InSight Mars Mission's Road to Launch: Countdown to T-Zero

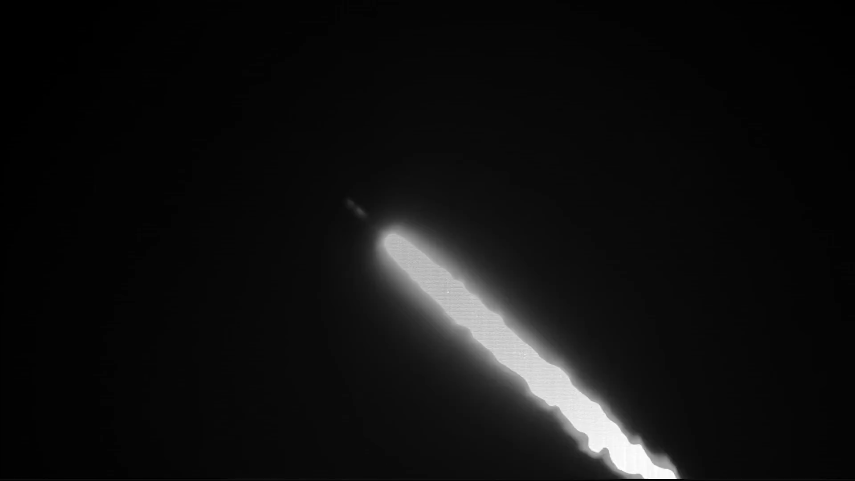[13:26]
And we're nearing booster engine cutoff with BECO. Back to 4.6 G's in preparation for BECO. Boost phase cooldown has completed.
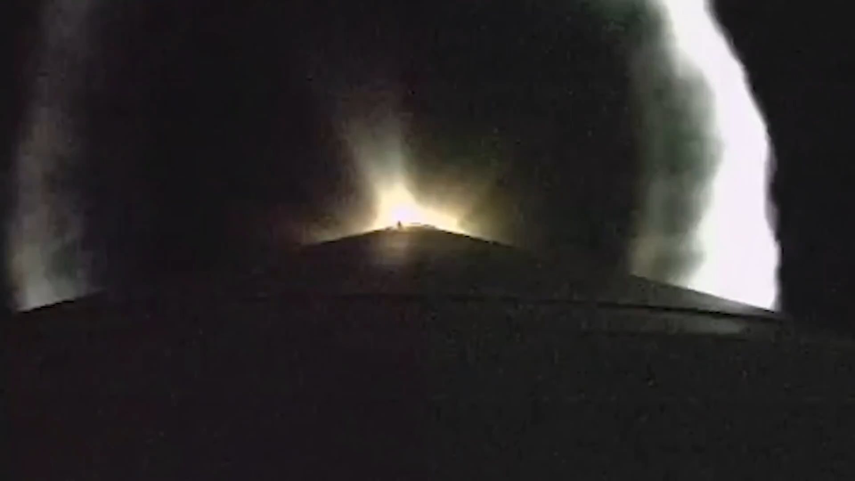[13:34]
And we have BECO.
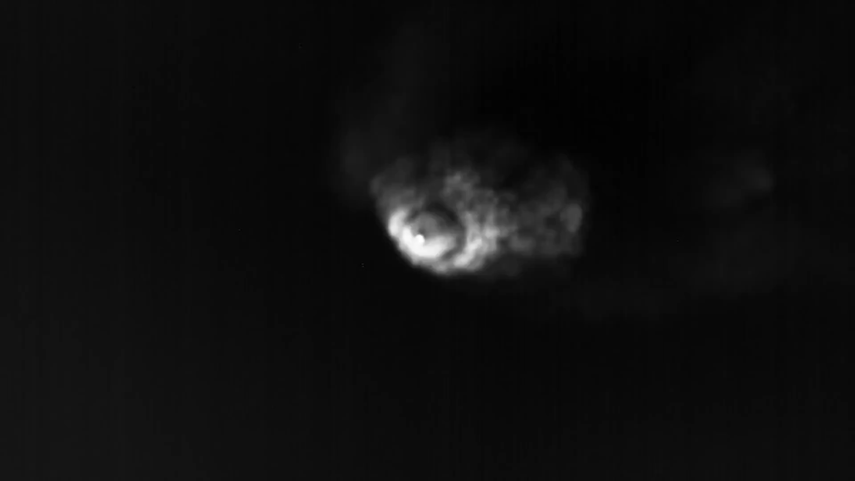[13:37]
Shutdown looks good. Stage separation.
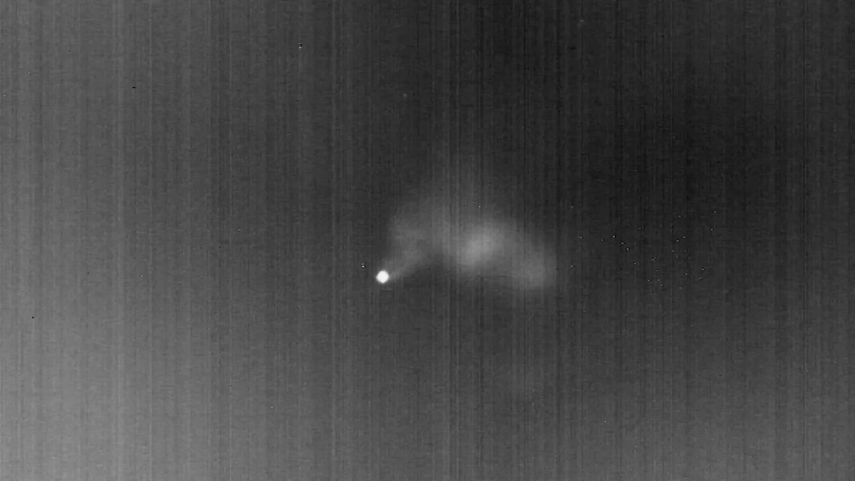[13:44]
We have box and fuel pre-start. GN2 purge firing. The RCS is underway. We have ignition and full thrust.
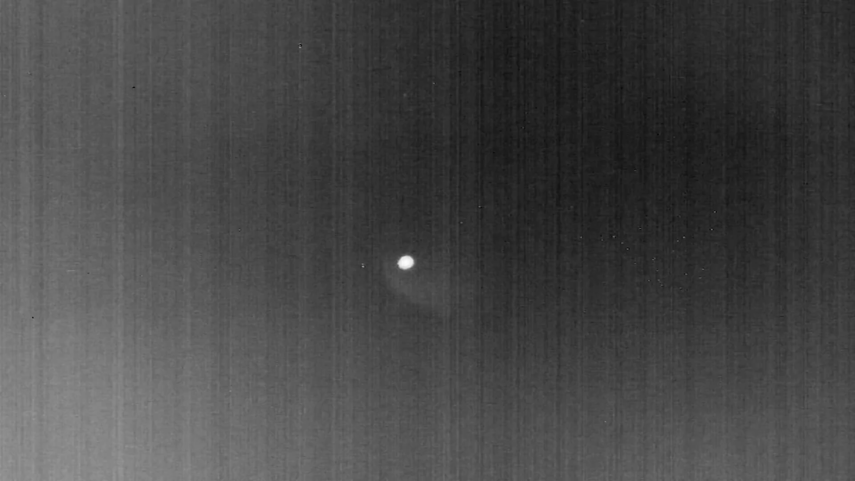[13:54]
And we have indication of payload fairing jettison. Looks like a good step. And the payload fairing that was encapsulating the InSight spacecraft has been jettisoned.